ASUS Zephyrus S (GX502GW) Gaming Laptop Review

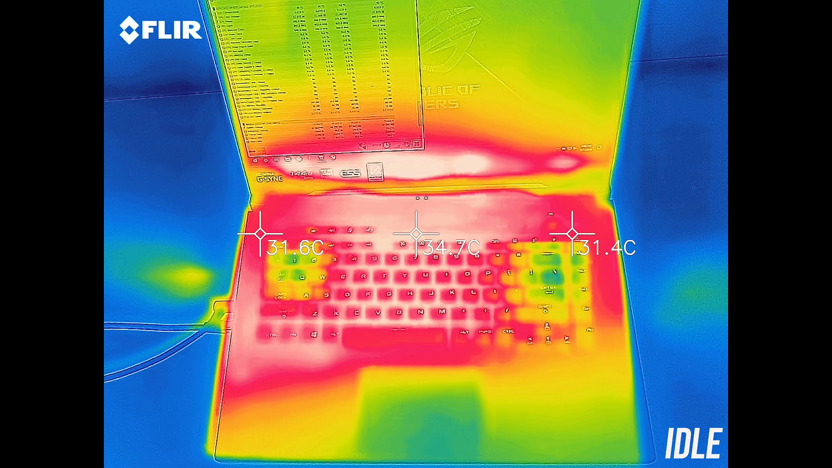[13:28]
While gaming or under stress test with performance mode it was getting quite warm,
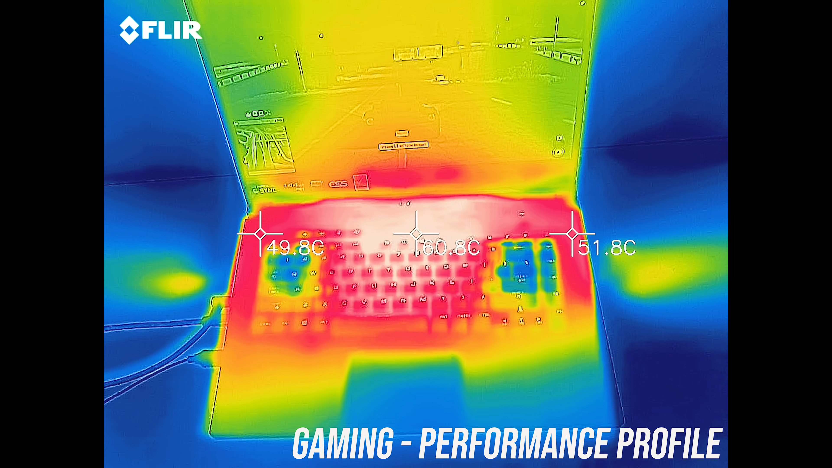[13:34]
mid 50s in the center and low 60s right up the back. Some of the keys right up the back were quite hot to the touch. With turbo mode enabled and the fans now faster it was a bit cooler,
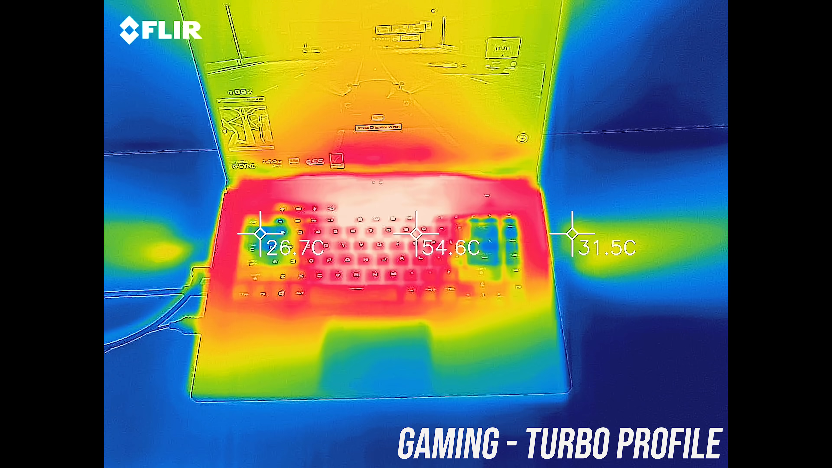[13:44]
still quite hot right up the back though you probably won't be touching there that often, and the left and right sides were noticeably cooler as this is where air is pulled in.